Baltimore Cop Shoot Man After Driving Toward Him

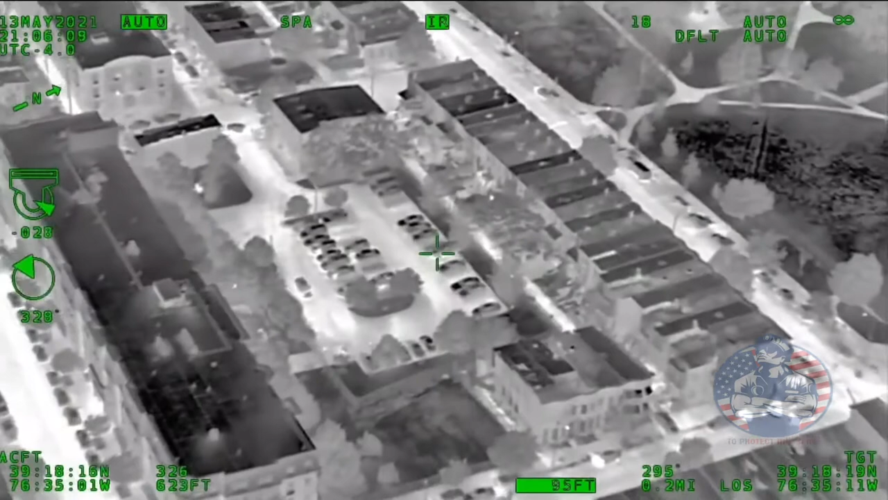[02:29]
Headlights just shut off, they're probably gonna hop out.
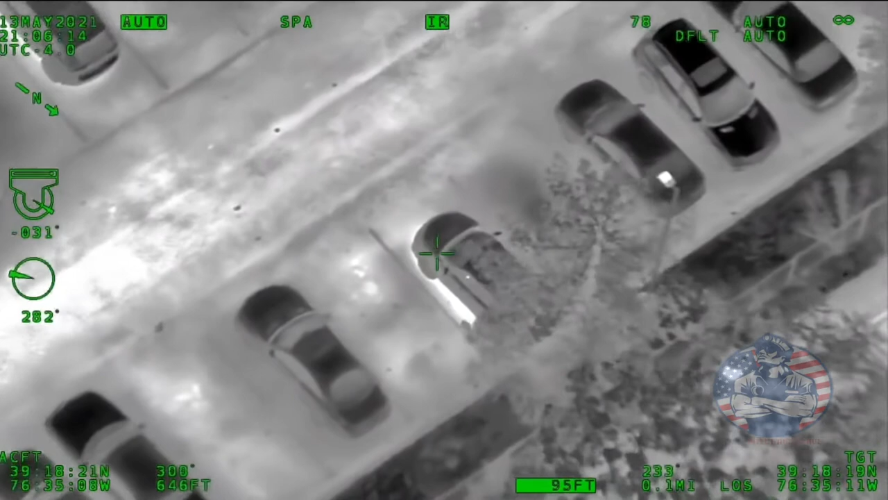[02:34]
He's pulling around, he's right there to your left. Stop right now, stop. Box, he just hit an officer. He's headed towards Collington.
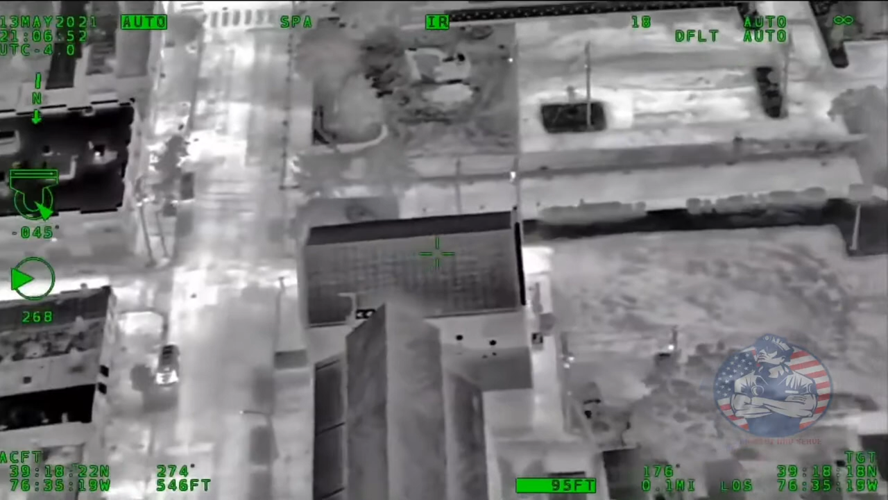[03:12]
He's going to be going across Mira, westbound Mira, coming up to Chester Street. Still westbound. He's going to be in the parking lot now, 1200 block of Preston Street in the rear.
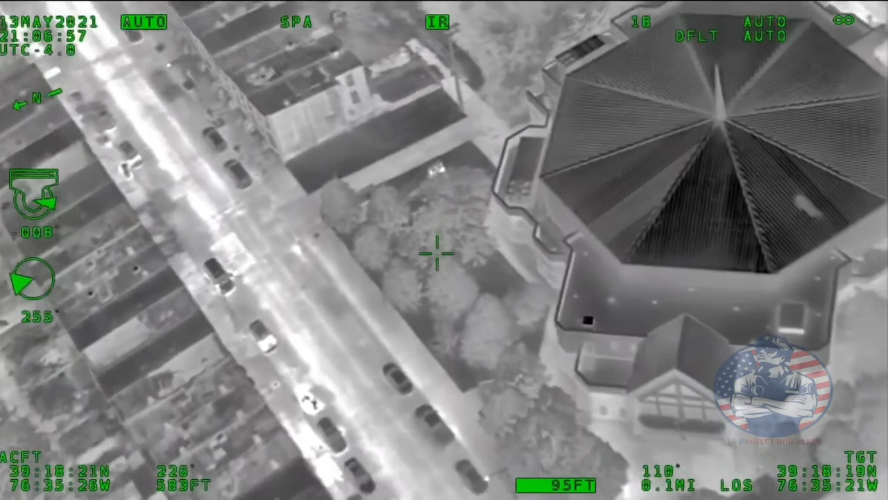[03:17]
Cutting across, coming up to Preston Street now. He just hit another car. He's going to be bailing out, 1200 block of Preston.
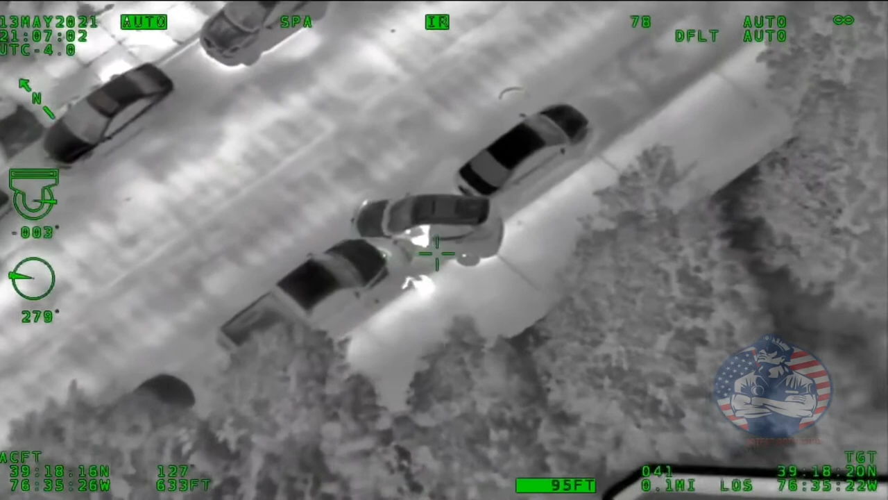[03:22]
He's going to be westbound towards Washington.
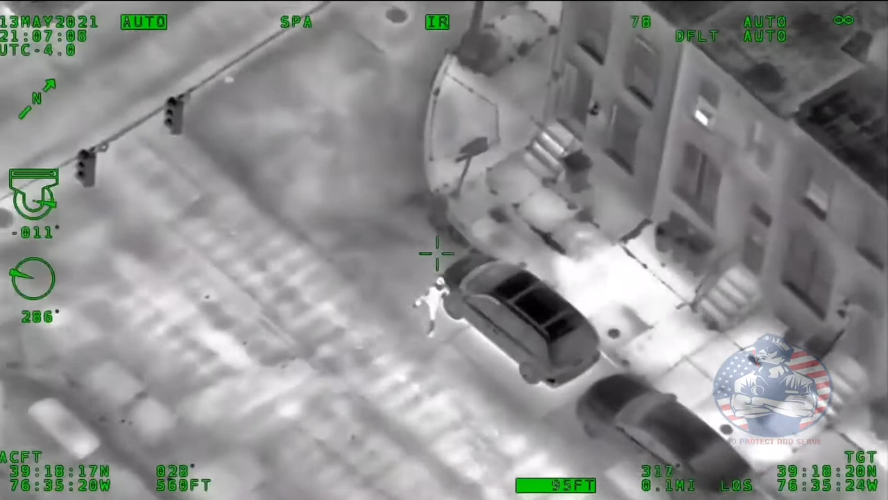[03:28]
Preston and Washington. Northbound on Washington from Preston.
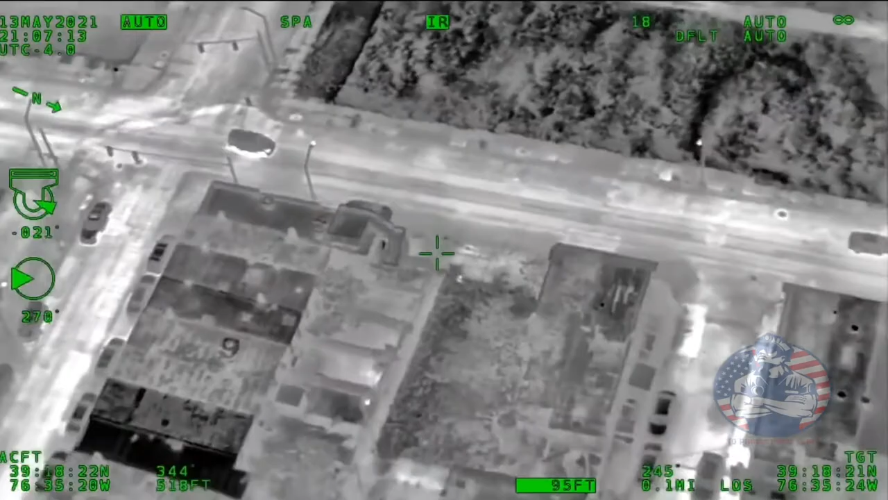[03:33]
He's going to be in the rear. It's like 2,000 block of Ellsworth. 2005. Coming out to Ellsworth. Still crossing the alleyway.
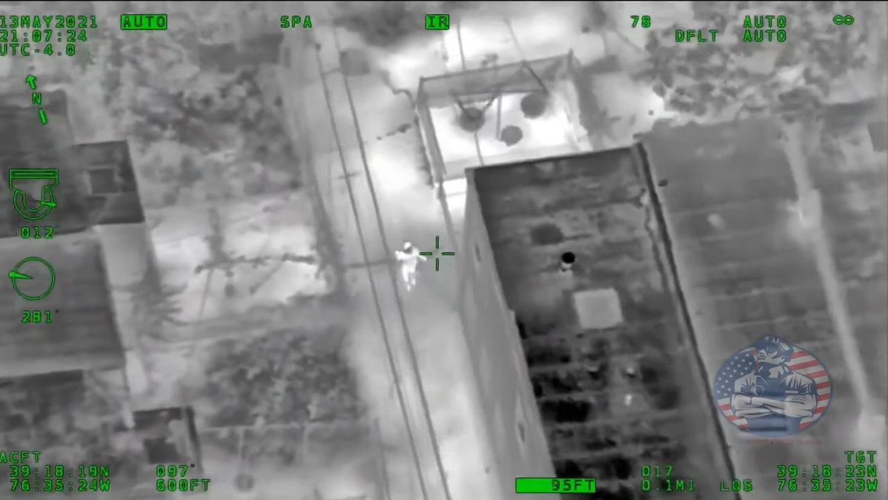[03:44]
Coming up to Hoffman Street. Hoffman. 2013 Hoffman. He's going to be cutting across back out to Washington. All right, now he's going to be in the rear of the 2000 block of Washington.
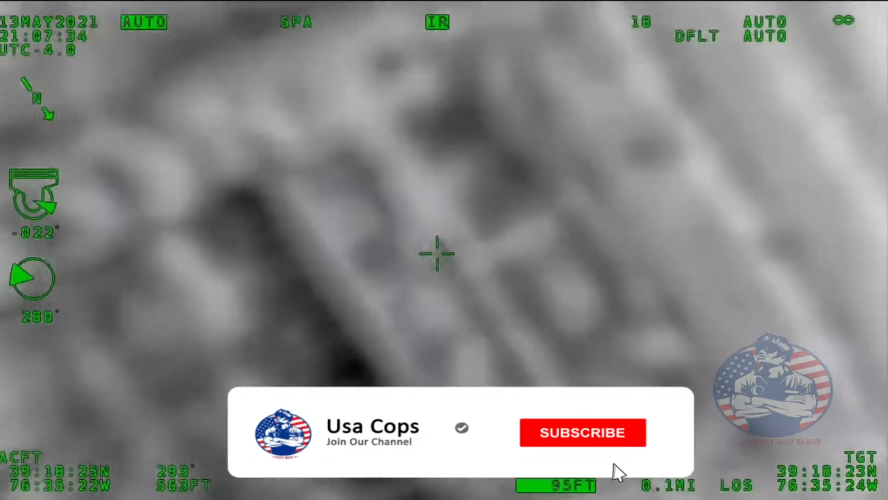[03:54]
He's going to be in the rear, it looks like maybe 2007 Washington.
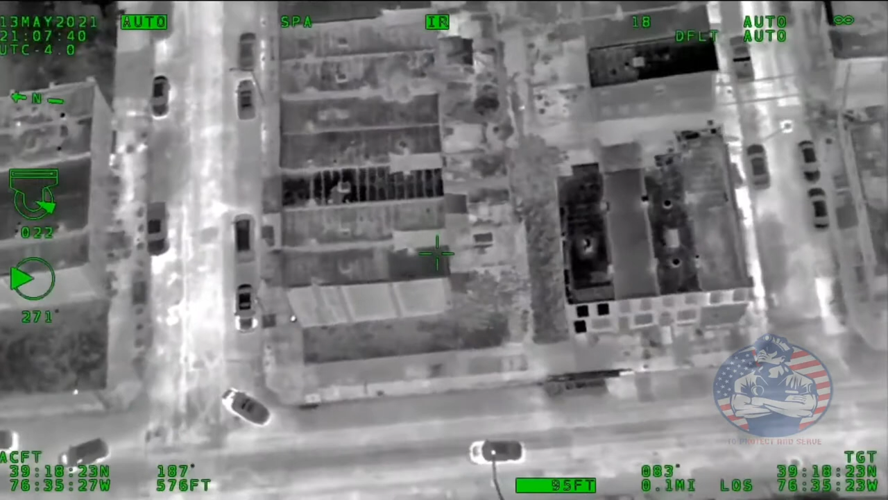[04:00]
1317 Washington. Units coming up here, right at the corner of Washington and Hoffman.
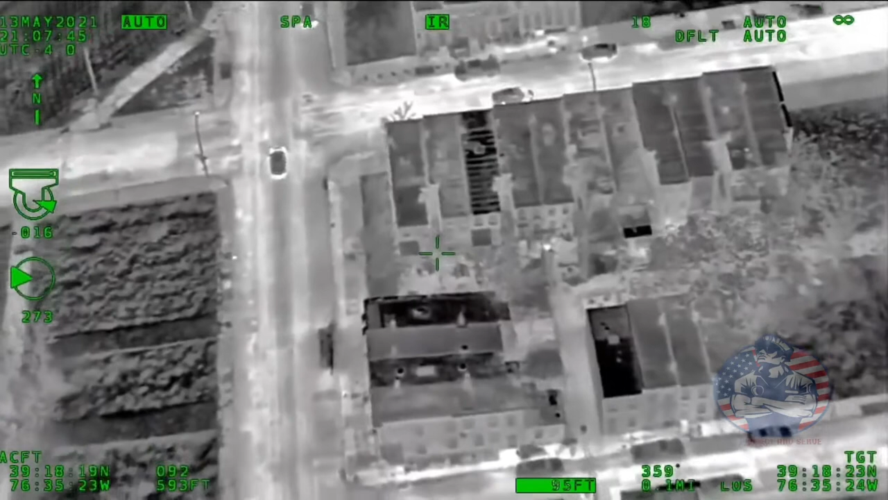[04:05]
He's going to be in the cut. Washington and Hoffman in the cut.
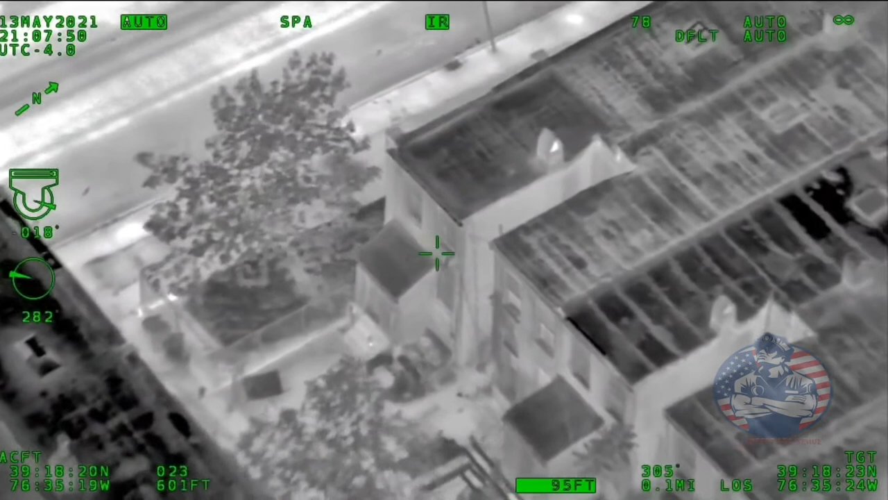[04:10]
Come on up to Washington and Hoffman. Looks like maybe 2003 Hoffman in the rear.
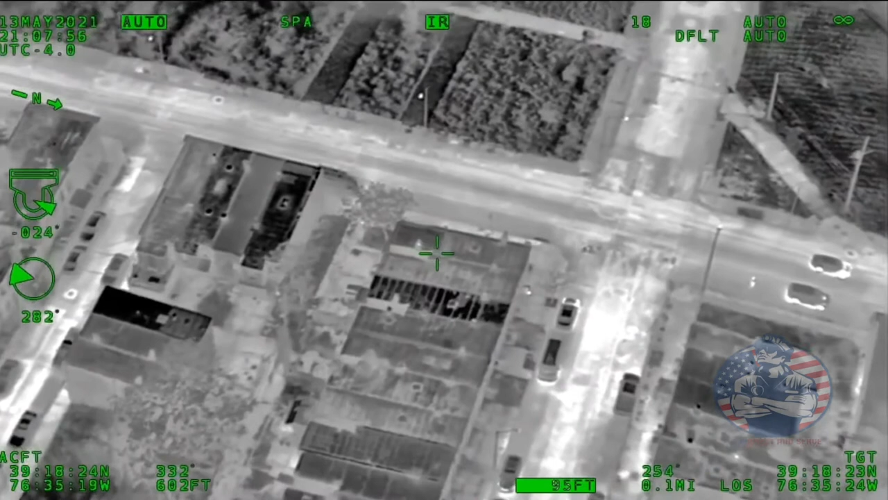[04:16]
25, we're the vehicle. Well, let's get him first.
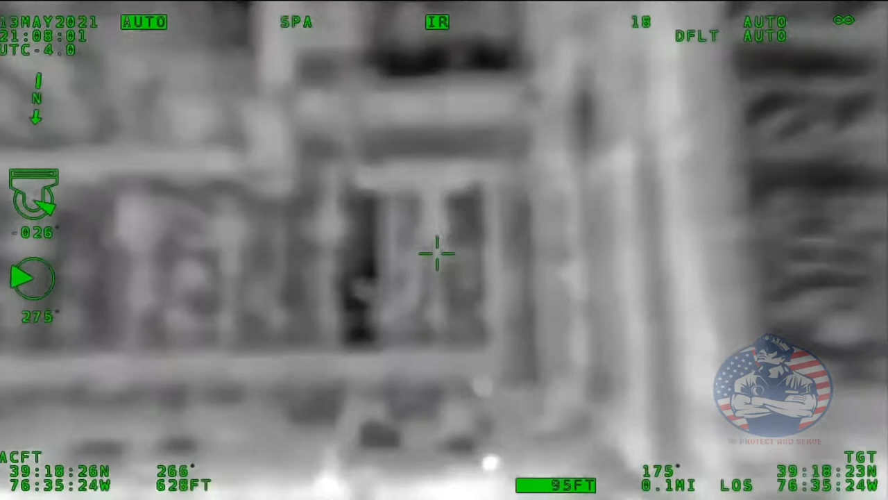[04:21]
2003 Hoffman. The vehicle's going to be crashed just a block south from here.
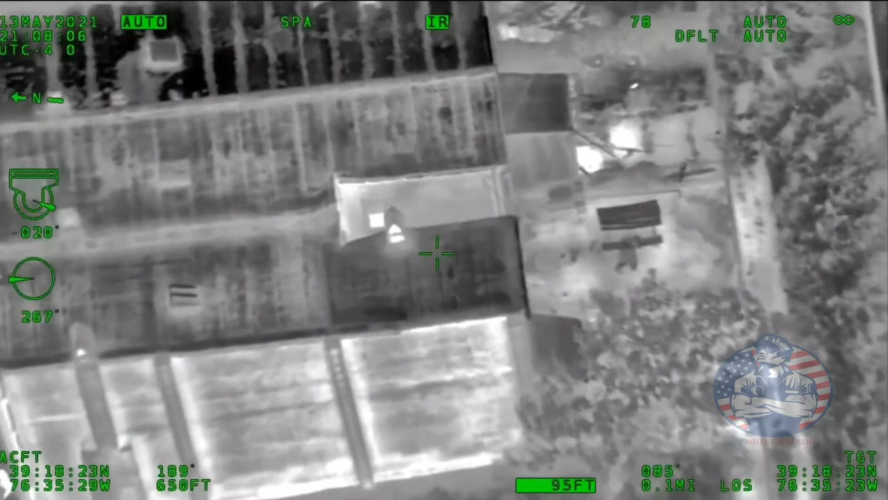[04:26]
I'm going to get my light on him. He's still in the cut here.
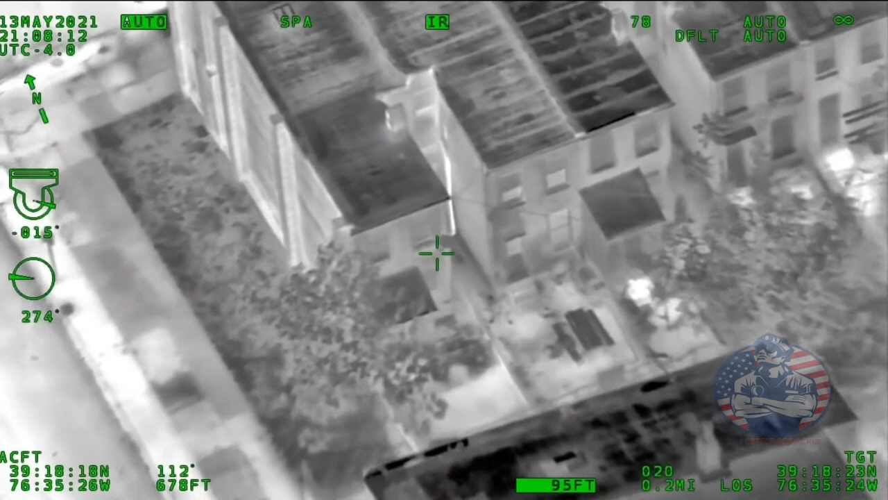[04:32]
Tooth looks like 2003 Hoffman. So it's going to be like the third house in.
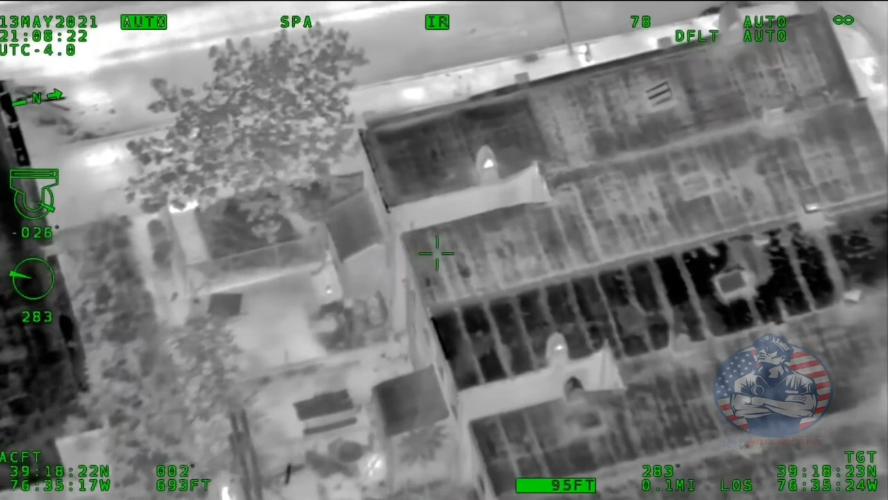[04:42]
I got my light on him now. 2003 Hoffman, he's just hunkered down in the rear. Unit coming in the back, go ahead, make your left right there. He's going to be in that first cut between the two homes there. Yeah, 10-4. Right in that cut right there. That's where he's going to be. Right there.
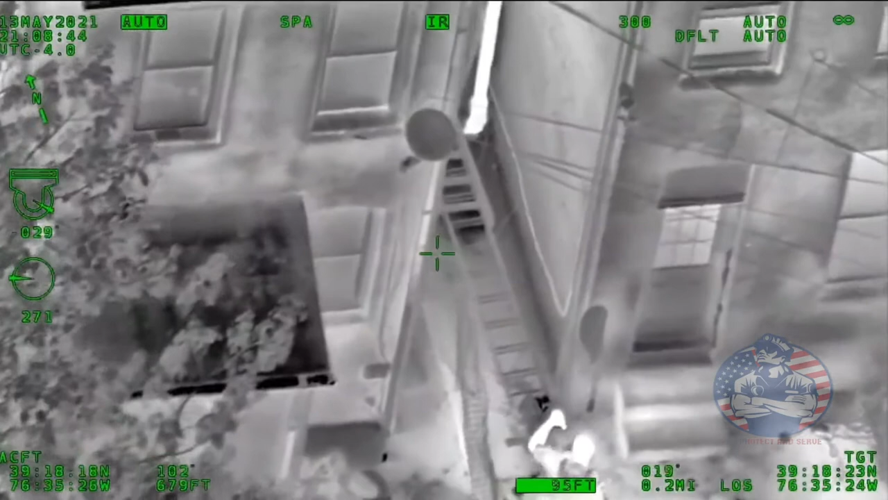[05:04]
10-4. He's going to be right on the left-hand side. All right, they're making contact with him now. Looks like 2003 Hoffman.